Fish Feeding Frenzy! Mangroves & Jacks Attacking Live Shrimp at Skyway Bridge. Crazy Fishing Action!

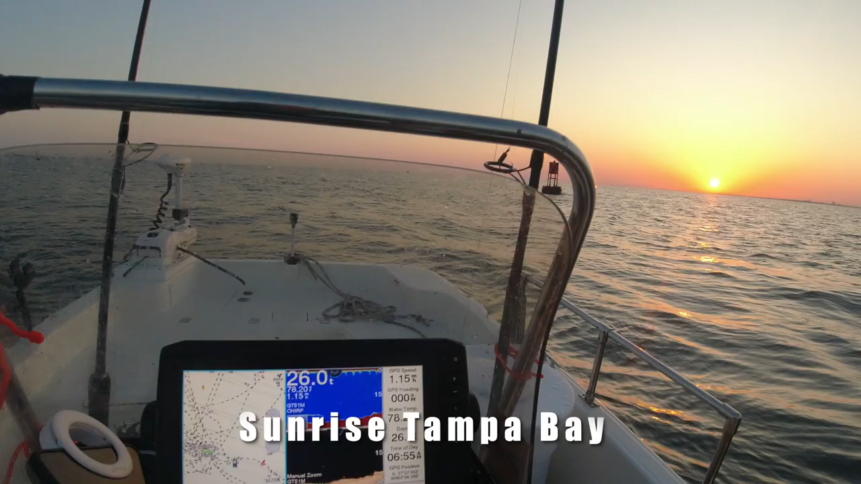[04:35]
This is buoy 23, and I just went over a really nice hole. There's the buoy. There's Port Tampa.
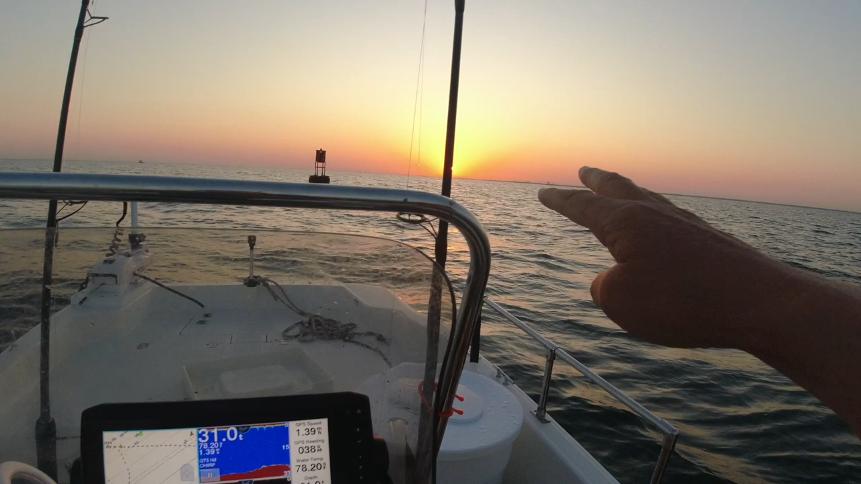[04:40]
I'm inside of Tampa Bay. Look at this bottom structure right here. This looks really nice.
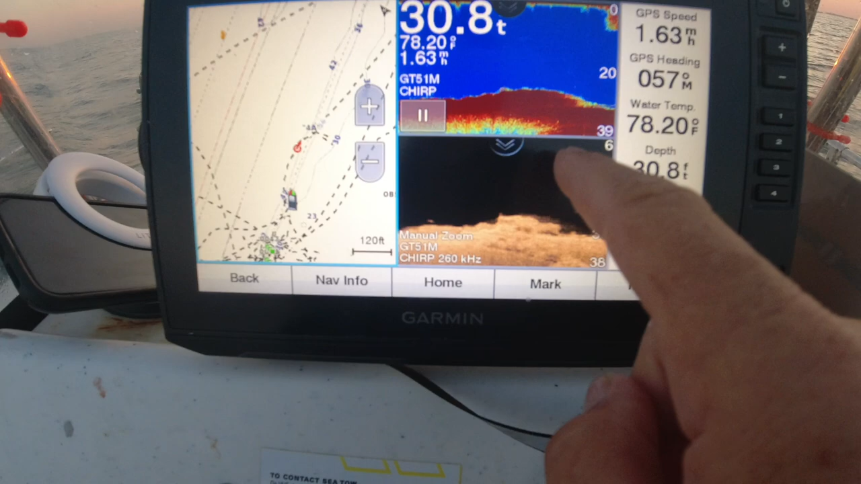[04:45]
On screen: depth 30.8 ft, water 78.20°F
See that right there? I already have my Rodan in right there, and I'm getting ready.
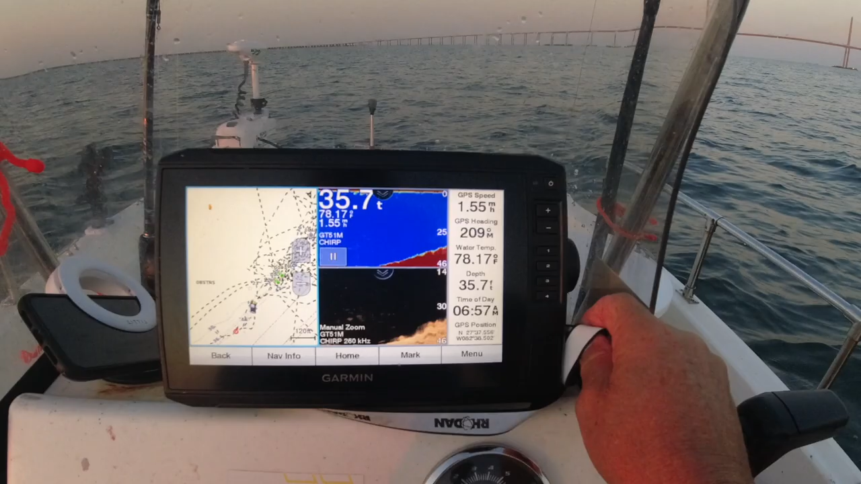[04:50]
On screen: depth 35.7 ft
Look at that. Oh, that looks really good. I'm just getting ready to hit the anchor button.
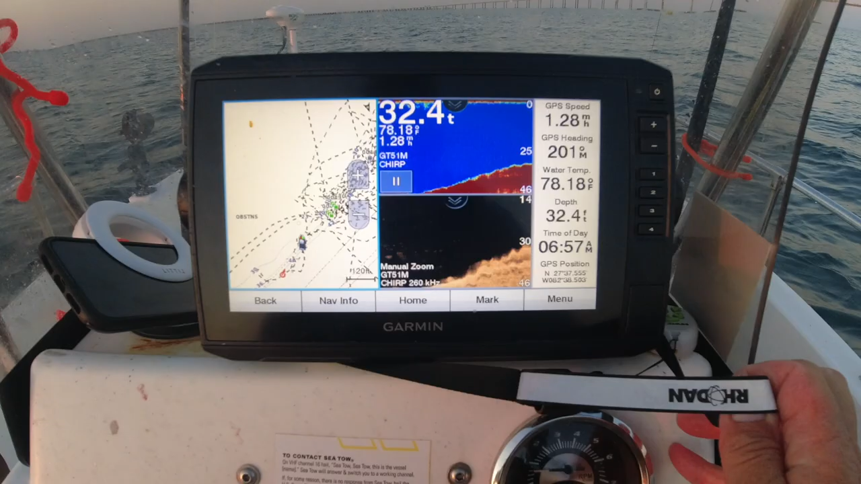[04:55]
On screen: depth 32.4 ft, water 78.18°F
I just want to find some good bottom. Those are my old marks. I'm trying to find some new stuff right in between. I just hit this A for anchor, and that'll hold it.
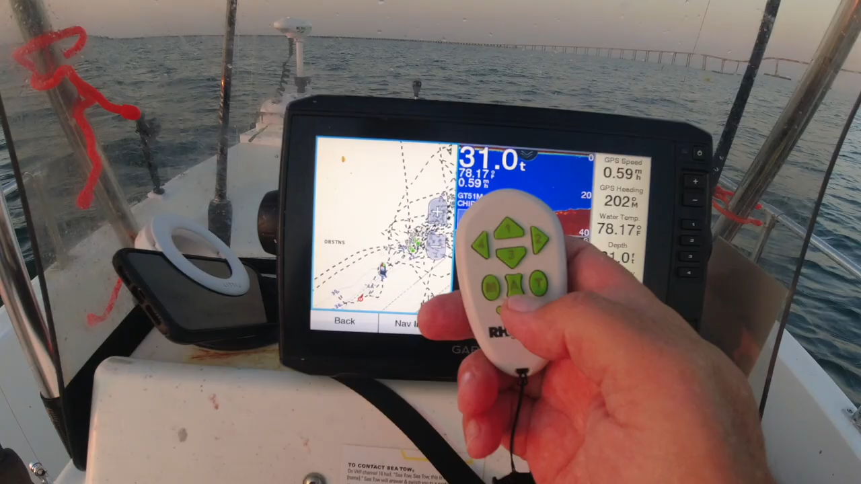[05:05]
On screen: depth 31.0 ft, water 78.17°F, speed 0.59 mph
It'll take about maybe 15, 20 seconds to calibrate on the GPS. Maybe not that long. It'll stay right there.
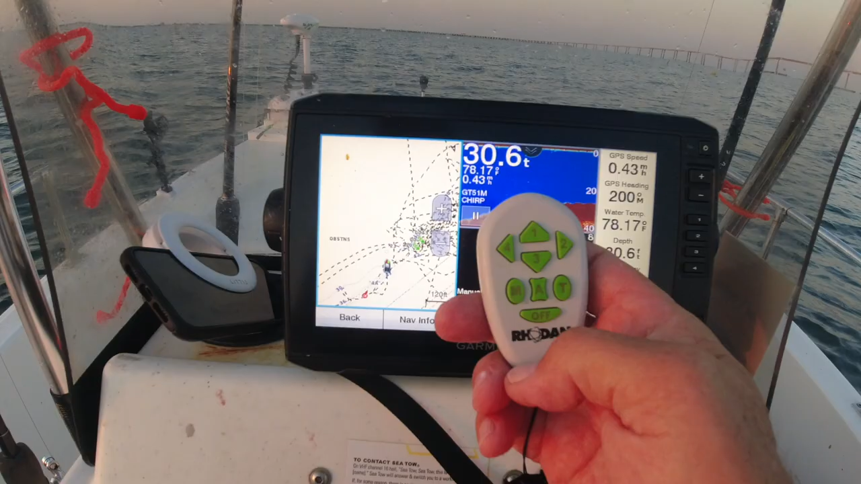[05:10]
On screen: water 78.17°F
The only time you ever get blown off, if a big barge goes by or a cruiser, then it'll bring you right over the spot. Just got to give it about a half a minute, but it'll bring you right back. Fishing just to see.
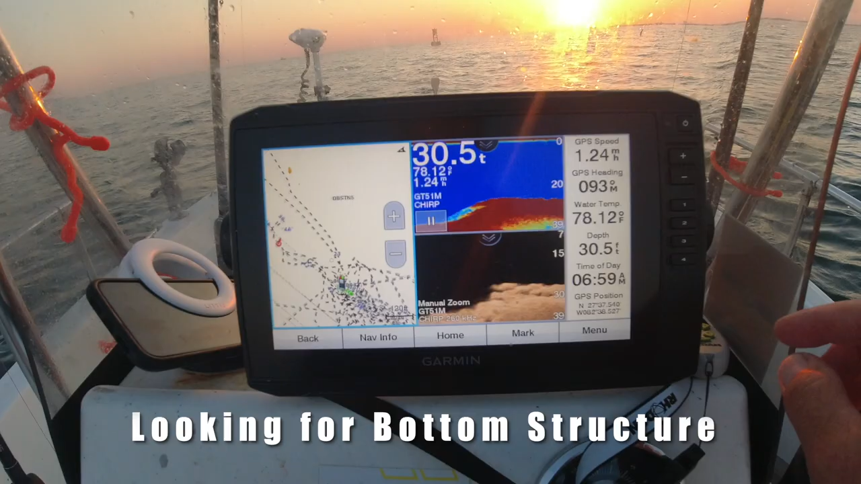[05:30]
On screen: depth 30.5 ft, water 78.12°F, speed 1.24 mph
And I think I'm gonna try it right here.
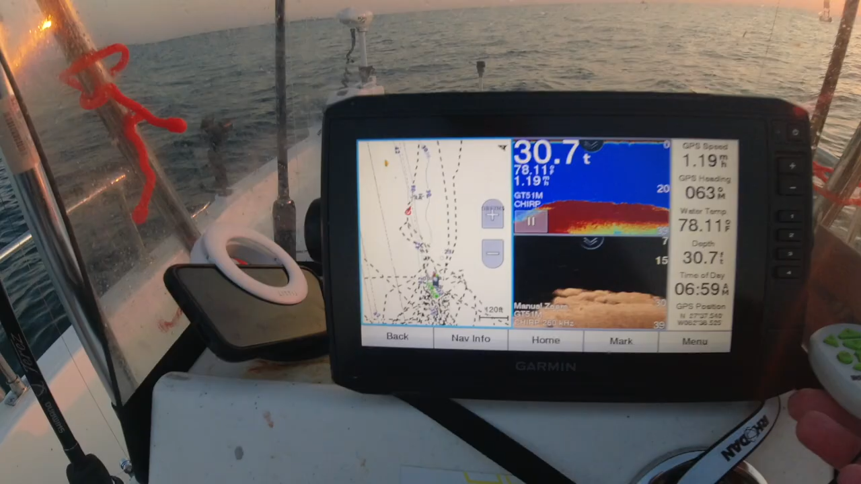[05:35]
On screen: water 78.11°F, speed 1.19 mph
I'm right on the edge of this stuff right here. There's the red right return buoy there. I'm right here, I'm looking at it right there.